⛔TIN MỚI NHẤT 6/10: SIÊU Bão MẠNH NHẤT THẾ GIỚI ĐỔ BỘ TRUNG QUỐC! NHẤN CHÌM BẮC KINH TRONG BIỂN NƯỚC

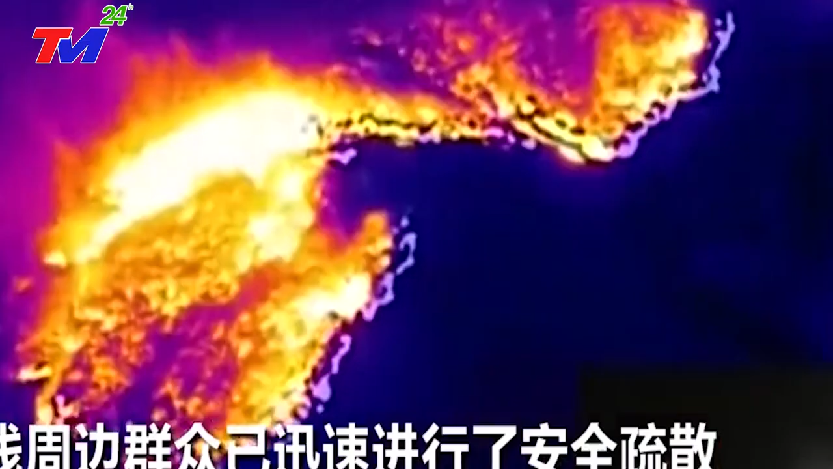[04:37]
Cũng trong ngày, một vụ cháy núi đã bùng phát tại thị trấn Long Tuyền, huyện Tây An, thành phố Vĩnh Châu, tỉnh Hồ Nam. Đoạn video cho thấy khu vực địa phương vẫn còn đầy lửa vào đêm khuya.